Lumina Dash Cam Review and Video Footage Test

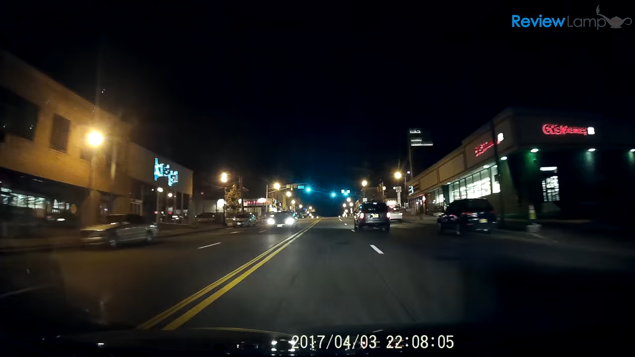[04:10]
And even at night time, the camera performed pretty decently. It recorded acceptable footage in semi-lit places, and the road right ahead of your vehicle when the headlights were turned on.